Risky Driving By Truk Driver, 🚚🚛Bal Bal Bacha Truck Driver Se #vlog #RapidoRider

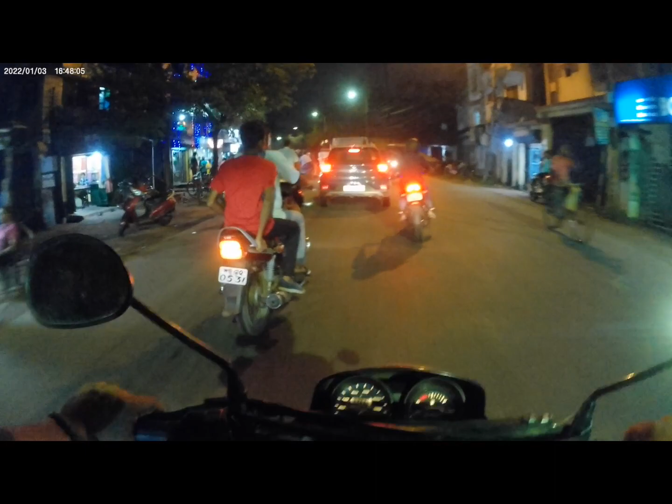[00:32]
और यूज दारू का दोगान में आज एक बड़ वीड देख लो आप अलग लेवल का भीड़ कि आप दे इतना ज्यादा दारू का दोगाने भी आज मतलब आज सटर्डे इसलिए साथ भीड़ है इतना जादा कल संडे कल सब कोई छुट्टी में रहाएगा तो कली बोतल
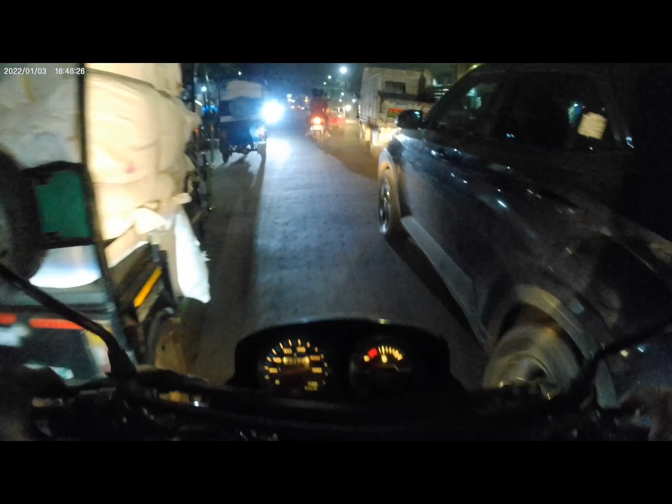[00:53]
प
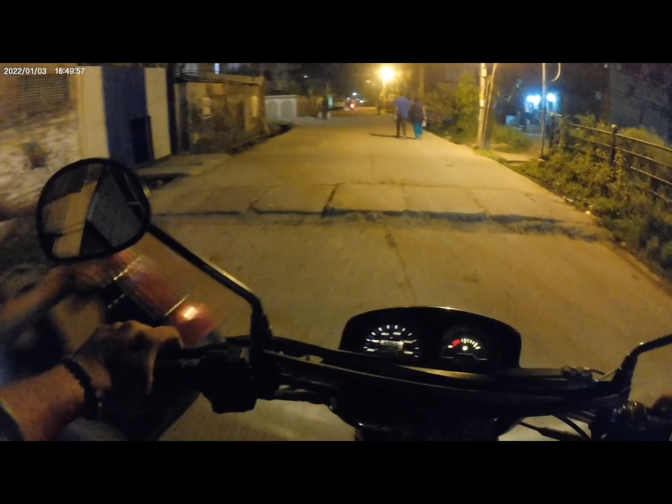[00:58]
तो बोड़ बोको इनको वेलुए नहीं है पीछे को आ रहा है पीछे को ना जा
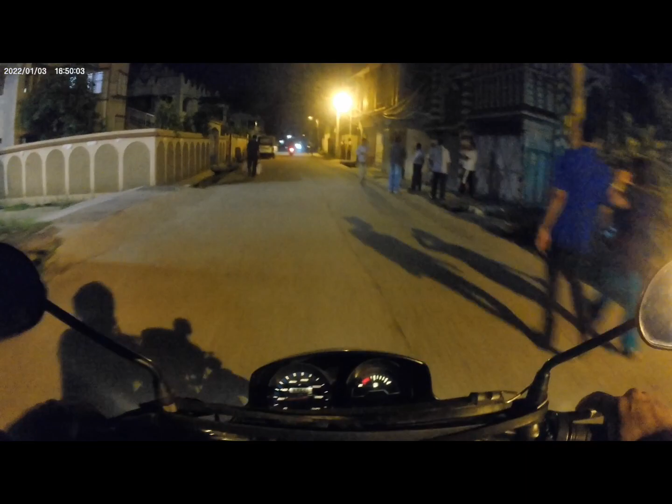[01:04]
रहा है यह सब देखता ही नहीं सब मतलब मैं इस सोचता हूं कि यह सभाद में क्यों वाइक लेकर
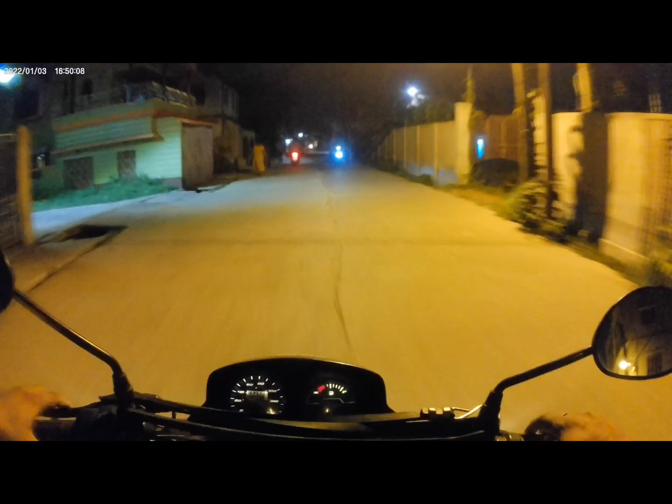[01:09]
निकलता यह तो खुद चोट होता हुआ और दूसरे को भी छोट कर देता है
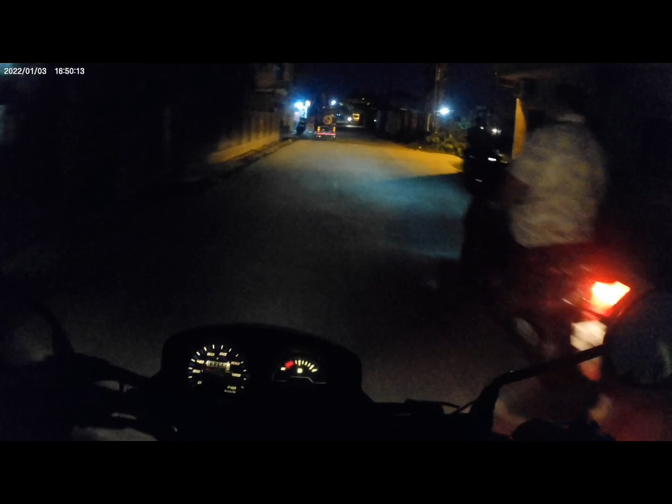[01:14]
अजीब पॉब्लिक है यार
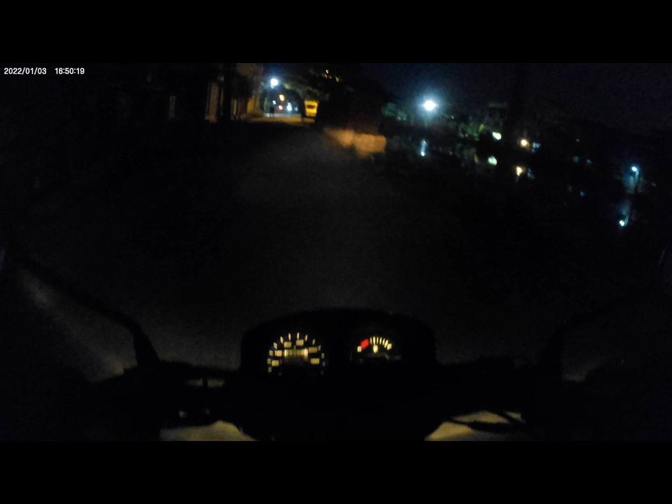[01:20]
अज़ाइब आपने देखा लेडी को यह मतलब यह
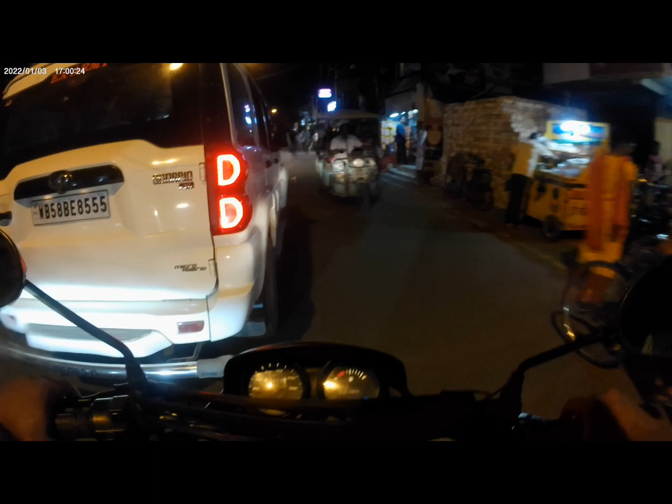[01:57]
अब कर रोड में एक दिक्कत है मतलब कोई आदमी किदर से आ रहा है क्या कर रहा है नहीं कर देखता नहीं है बस खली उन्हें पार करना है रोड यह कहां से आते हैं यह लोग कौन है यह लोग आज चुके हम लोग मेन हाइवे पे और थोड़ा खीचूंगा
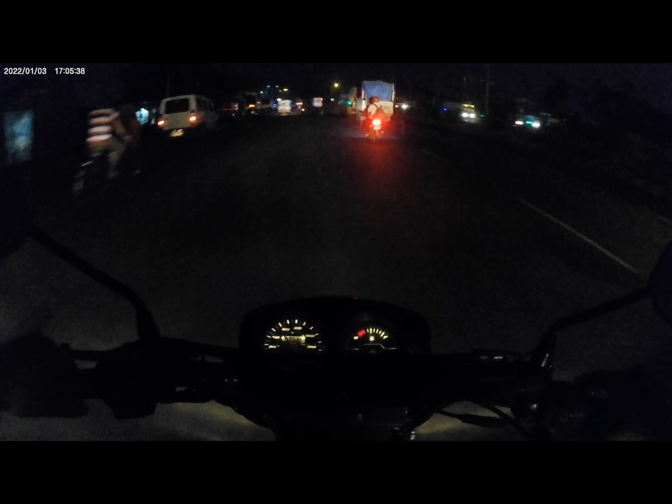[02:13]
क्योंकि रोड पूड़ा सा खाली है ज्यादा ट्राफिक हैं नहीं के आज यह एक
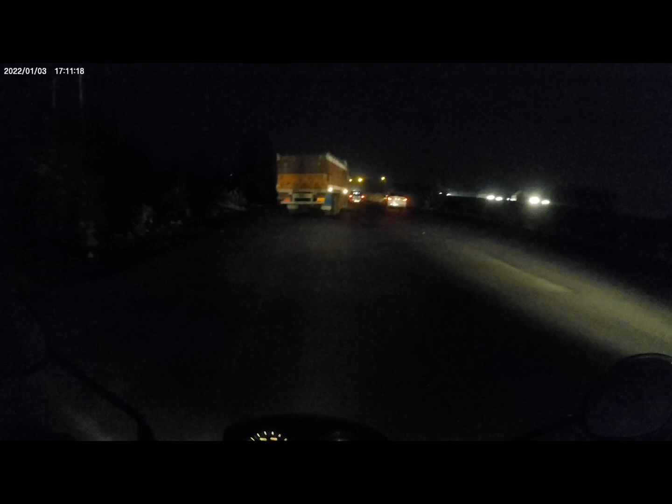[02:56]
यह देखो यह दो यहां से